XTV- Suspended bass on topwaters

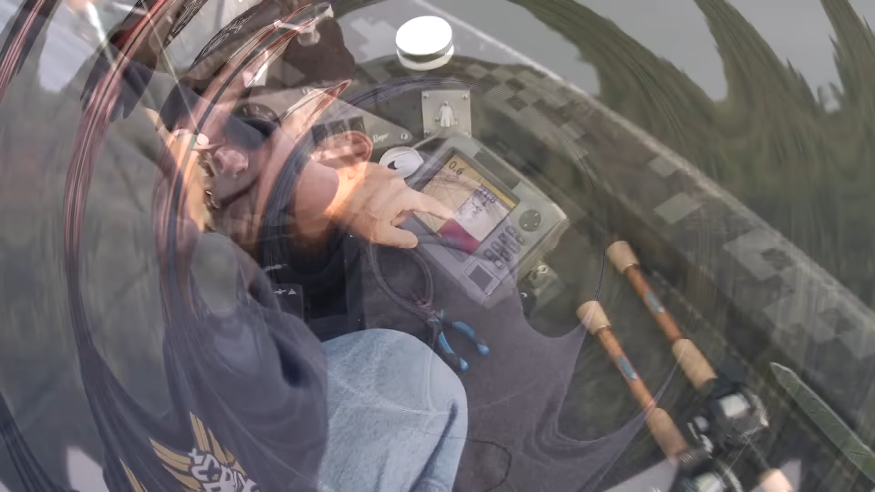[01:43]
Look at that there all those suspended fish quarter to nine in the morning suspended fish there's bait there they're up
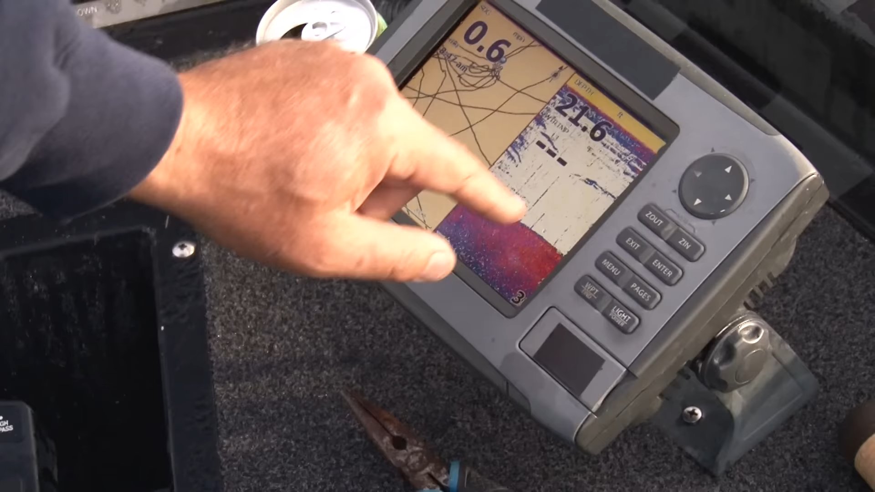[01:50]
high they're all through the water column here we're sitting in 21 and a half feet of water and the fish are like ten feet down nine feet down look at them those are like predators those are those smallmouth that you think oh where are they I know they're small within the
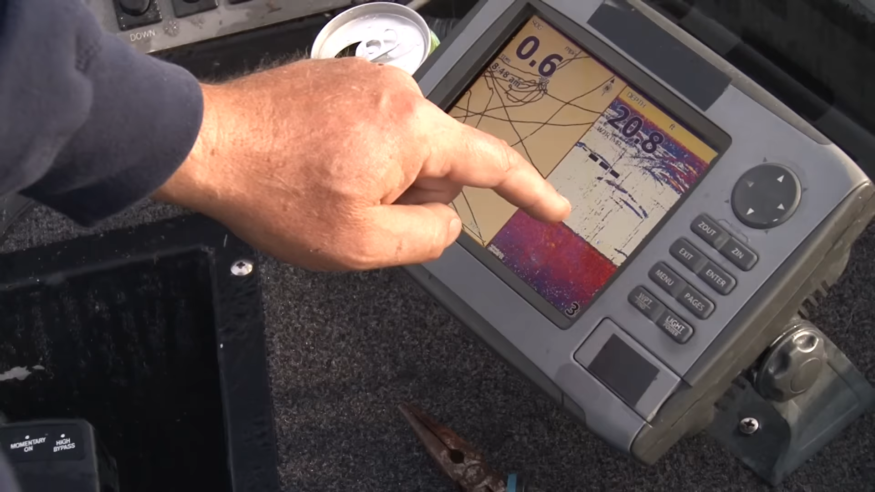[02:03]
lake when they suspend like that and they're feeding on smelts or young of the year perch or whatever it is that's some fresh
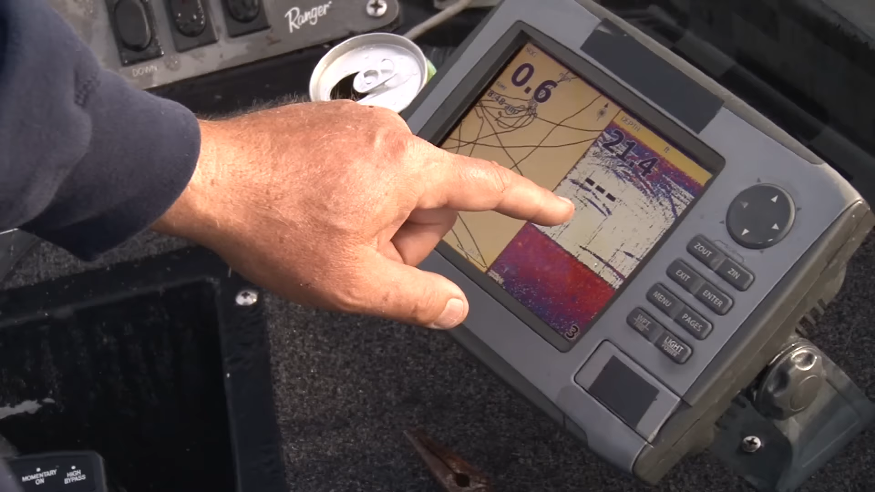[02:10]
hatch or minnows whatever bait fish they're eating they can be tough to catch but you can still catch them if you apply yourself topwater drop shot and everything and anything in between.
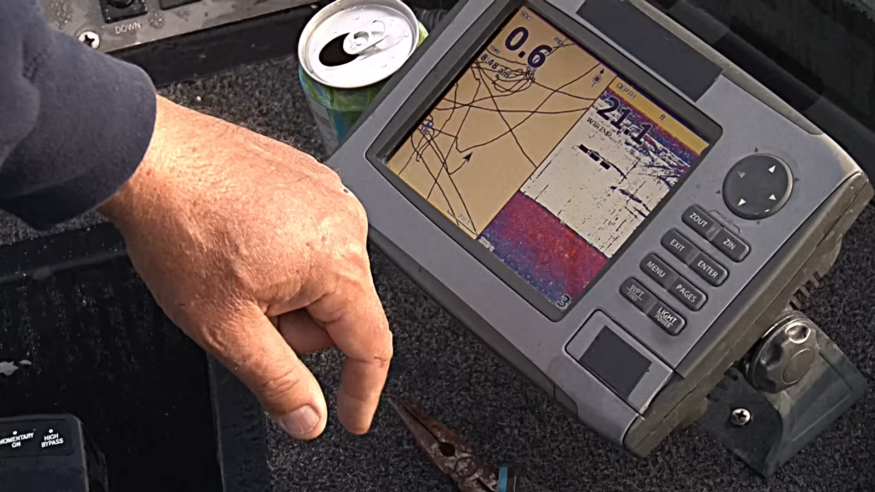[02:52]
you see them on the sonar you see the hooks you know they're there and you know you're gonna catch them on top because you've done it before your buddies are telling you that these lakes are fantastic
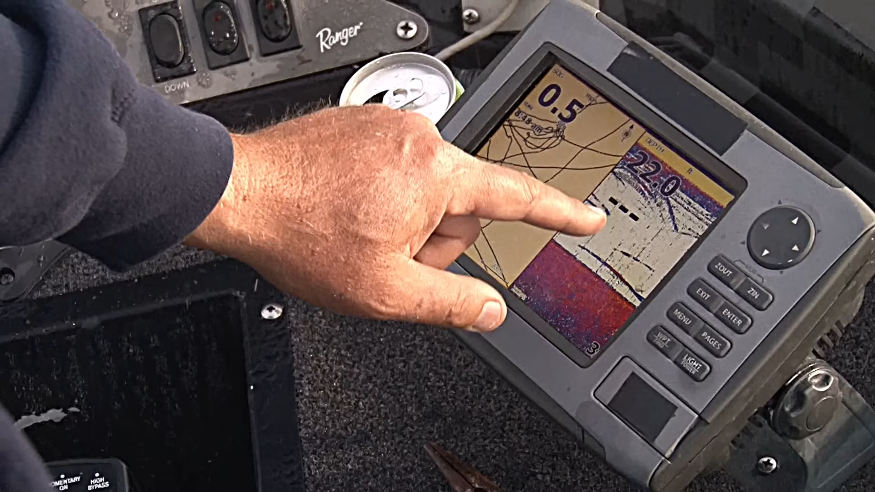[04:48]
these fish are feeding on these little small little crustaceans whatever